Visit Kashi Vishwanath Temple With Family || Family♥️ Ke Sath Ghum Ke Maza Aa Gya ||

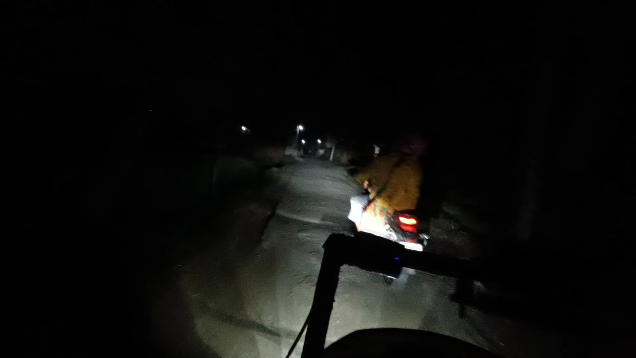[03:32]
और ये गांव का जैसे रास्ता है जिसमें थोड़ा दिक्कत होती है, मतलब रोड थोड़ा अजीब सा है,
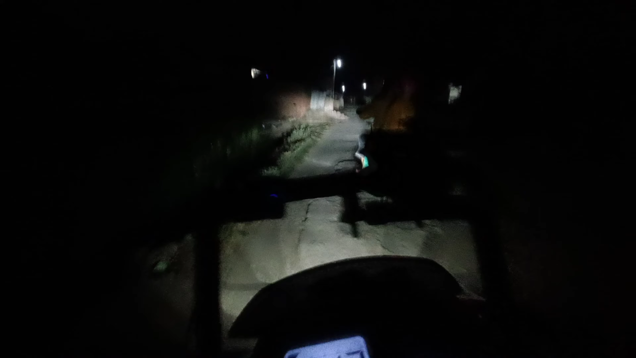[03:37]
अजीब सा क्या बोलते हैं, ऊपर खाबड़ रोड है जिस पर हम जा रहे हैं। और ये देख रहे हैं हमारे पिताश्री भाई साहब लगा के गाड़ी अपनी लिए जा रहे हैं, मस्त देख रहे हैं कैसा फील आ रहा है वैसे देख के,